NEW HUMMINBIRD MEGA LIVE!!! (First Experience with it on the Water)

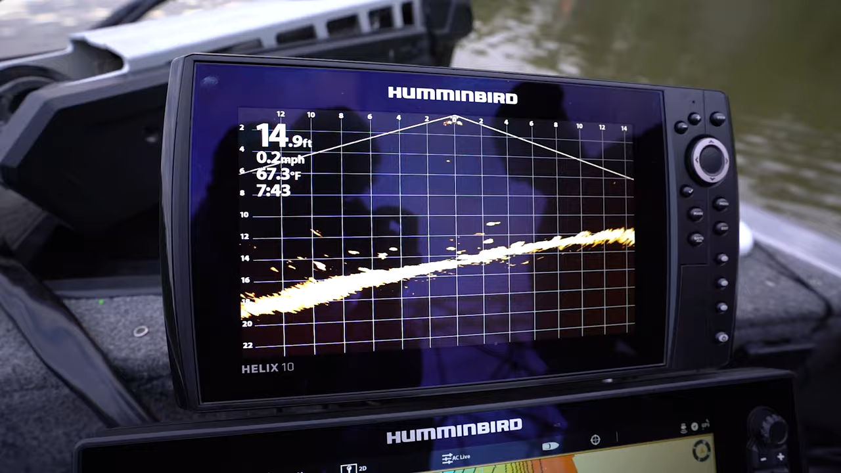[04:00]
On screen: depth 14.9 ft, water 67.3°F, speed 0.2 mph
actually on a little bit of an edge so you can see the deep side and as we're coming up it's a little bit shallower but I mean check out that school of fish right below the boat that is so cool so actually this is pretty cool while we were filming the other shot we noticed a bunch of fish that were jumping so we just repositioned and if I actually pan the trolling motor off to the side I mean
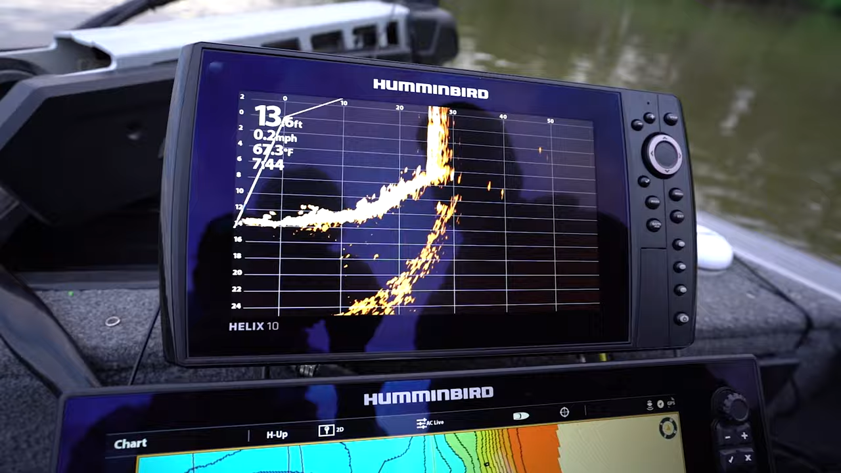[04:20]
On screen: depth 13.6 ft, water 67.3°F, speed 0.2 mph
check that out look at all those fish that are hanging around that's actually where we saw those fish jumping and they were just right at the front edge of that structure I move around there oh there you go
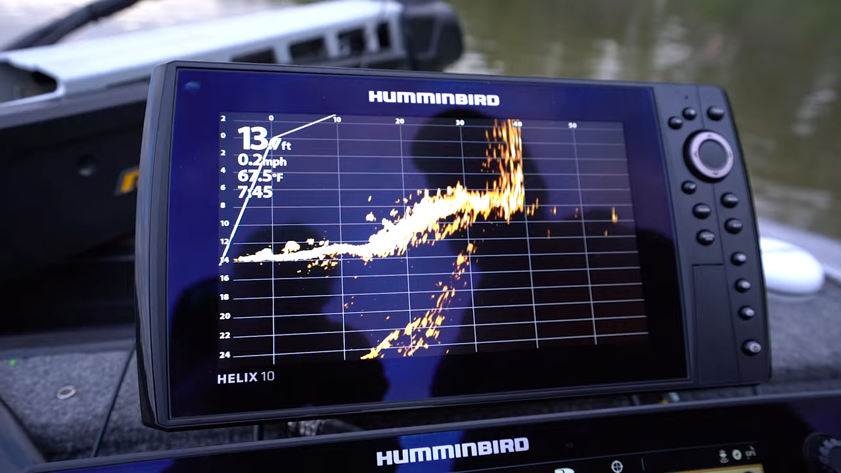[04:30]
On screen: water 67.5°F, speed 0.2 mph
there's a bunch more very very cool like I said we noticed a few fish jumping
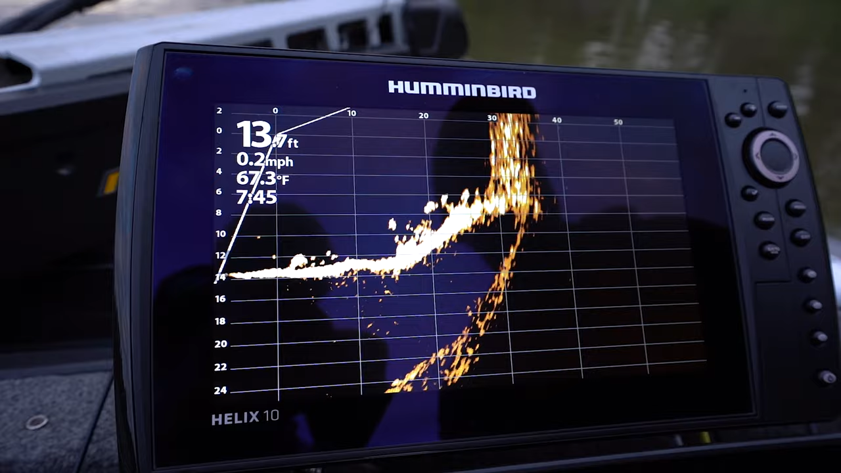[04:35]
On screen: water 67.3°F, speed 0.2 mph
put it in the forward mode there you go they can't hide now another test
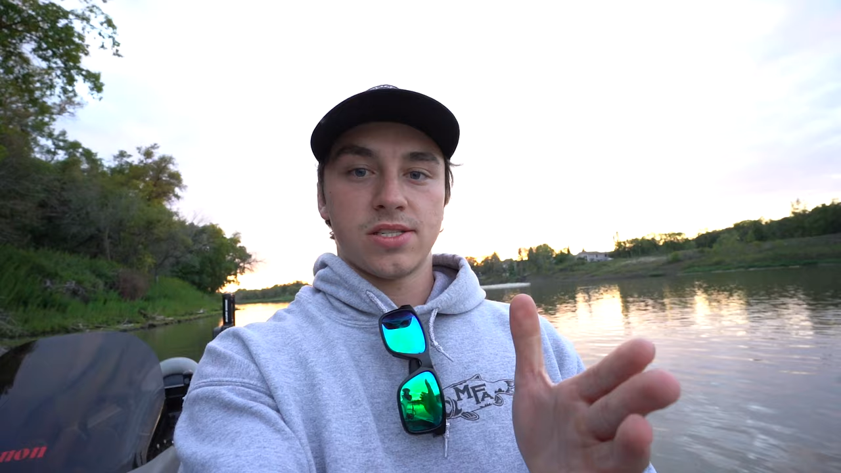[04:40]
we're doing right now so we have it in forward mode and we're gonna see how far we can see out right now and how clear this image is guys you're gonna be shocked there's that stick
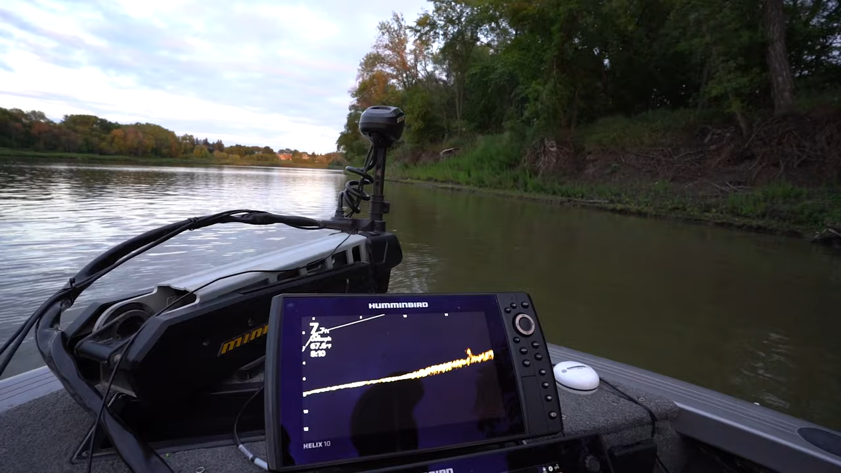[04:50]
there's a stick sticking up there right there see that right over there there's a stick yeah anyway but you can see watch when I pan
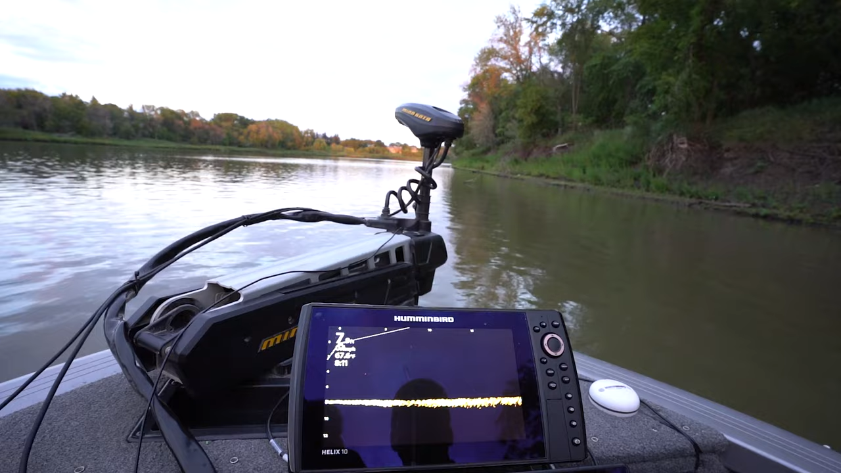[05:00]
look how clear there's a fish but I think the big thing is seen oh you're looking 20 feet out right now all right guys so as